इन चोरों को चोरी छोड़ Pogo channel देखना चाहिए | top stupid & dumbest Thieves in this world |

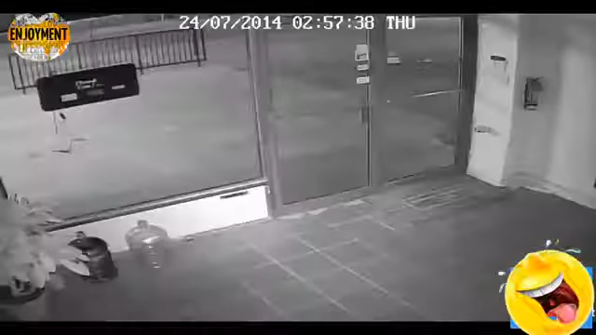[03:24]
नंबर 6, इस बेवकूफ चोर ने कांच के गेट को तोड़ा और चोरी करने अंदर घुसा। भागते समय इस चोर को अपना तोड़ा हुआ गेट ही नहीं दिखा, ये दूसरे गेट के जाके थुक गया। क्यों भैया, रतौंधी है क्या आपके जो दिखता नहीं है रात में।
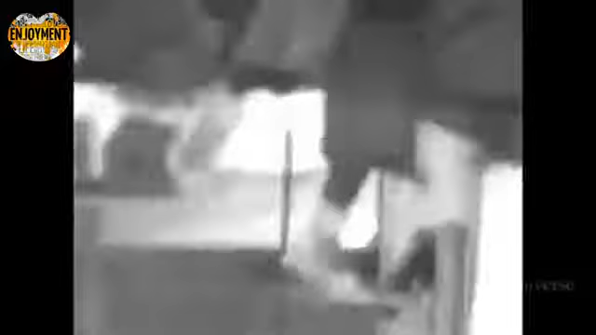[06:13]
फिर दुकान में उतरते समय ये फिर गिर जाता है। इस चोर की ये खानदानी प्रथा लगती है।